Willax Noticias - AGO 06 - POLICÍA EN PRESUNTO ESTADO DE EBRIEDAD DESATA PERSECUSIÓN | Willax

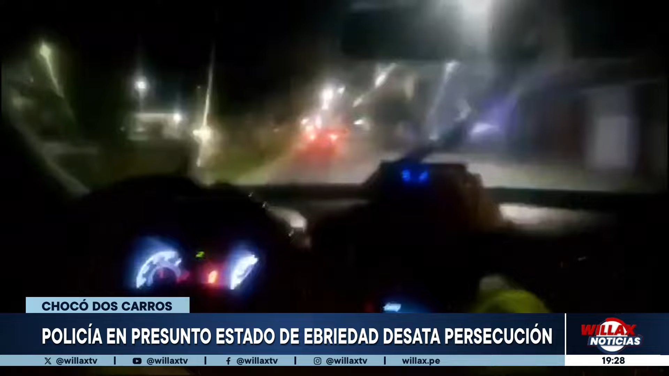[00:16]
Policía en estado de ebriedad puso en riesgo su vida y la de los demás ciudadanos de Nuevo Chimbote, al protagonizar una peligrosa persecución.